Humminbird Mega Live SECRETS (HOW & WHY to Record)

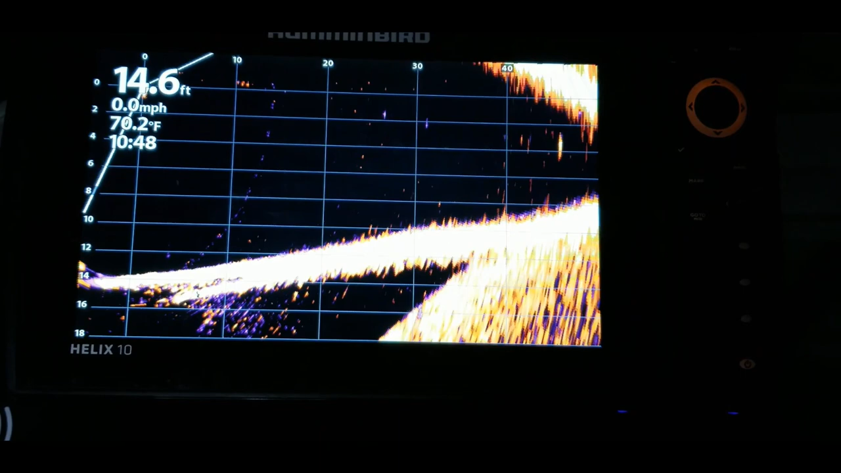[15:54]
On screen: depth 14.6 ft, water 70.2°F, speed 0.0 mph
real short but it was just for the purpose of showing you guys how to utilize the record
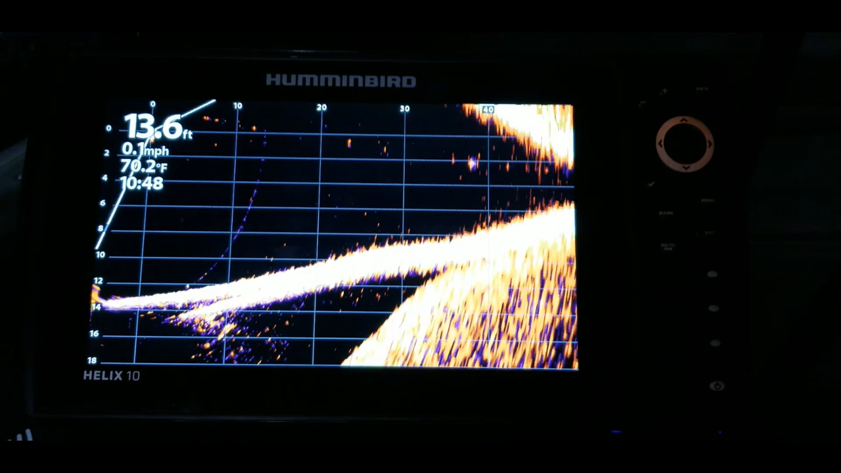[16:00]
On screen: depth 13.6 ft, water 70.2°F, speed 0.1 mph
um option on your unit and this is a helix unit um i'm pretty sure you can do the same thing on the solex and the apex but the options may be a